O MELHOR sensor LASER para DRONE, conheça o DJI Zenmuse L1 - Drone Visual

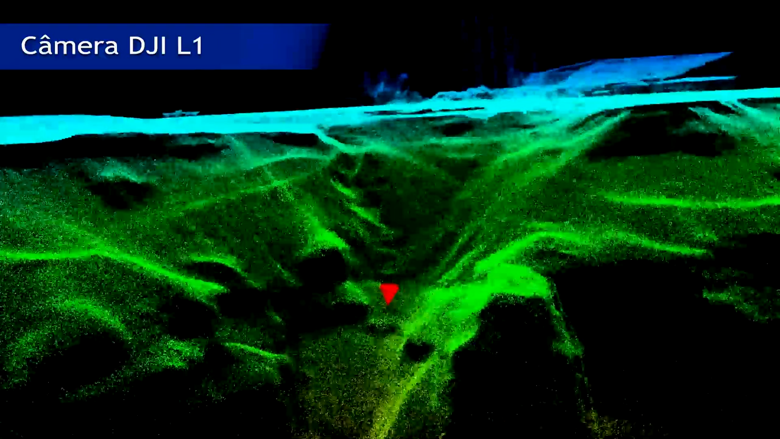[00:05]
Nesse vídeo, iremos analisar de forma rápida os principais recursos sobre a câmera da DJI voltada para esse segmento, a câmera Zenmuse L1.
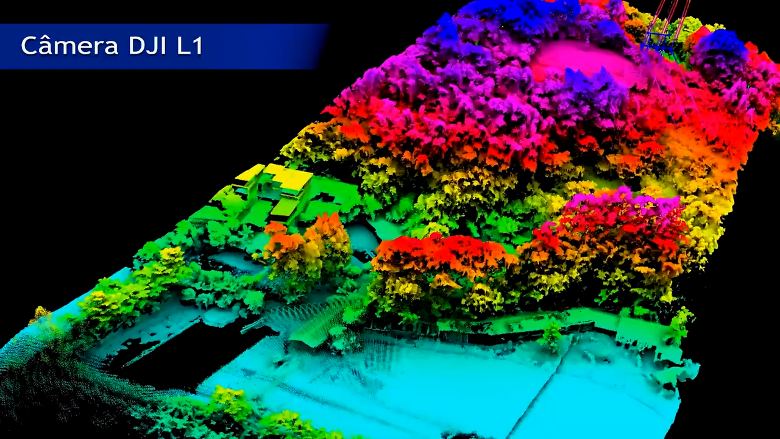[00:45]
como o DEM ou o MDS ou o MDT, em campos de floresta densa,
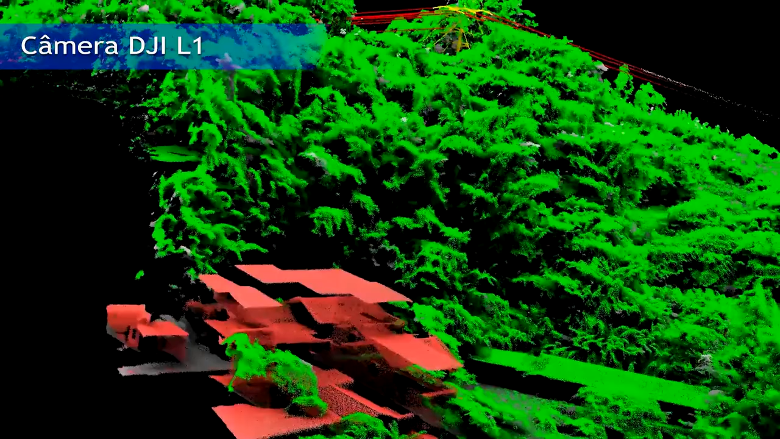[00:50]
além de diferenciar diferentes tipos de objetos, como cabos em uma linha de energia.
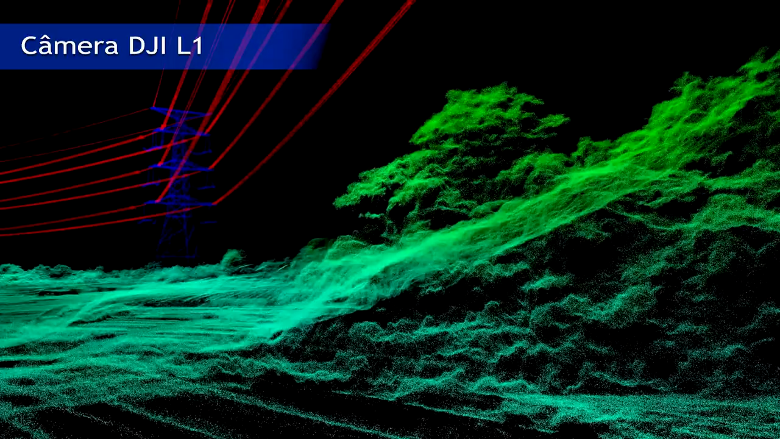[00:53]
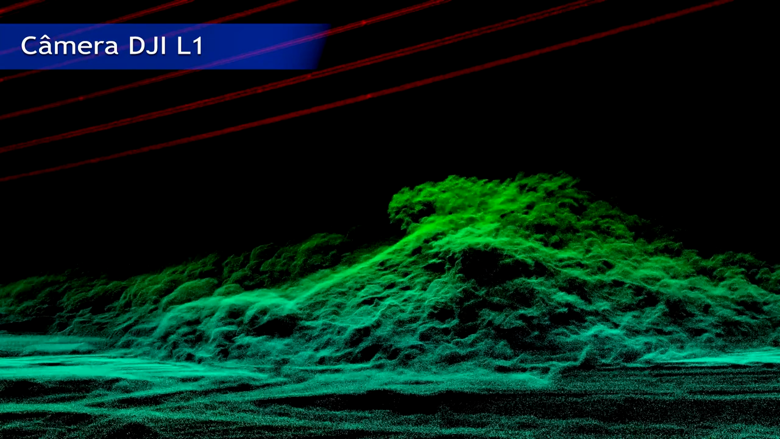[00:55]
É possível utilizar a câmera em uma ampla variedade de condições climáticas, pois ela possui certificado de proteção IP44.
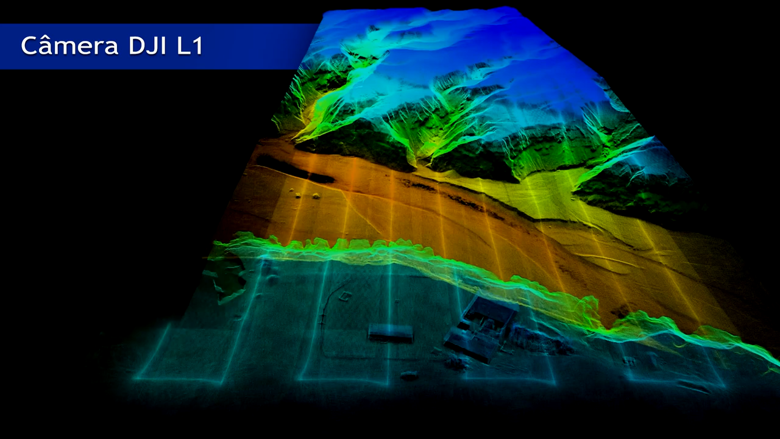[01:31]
confirmando que você está capturando os dados corretos sem ter que pousar ou esperar pelo pós-processamento,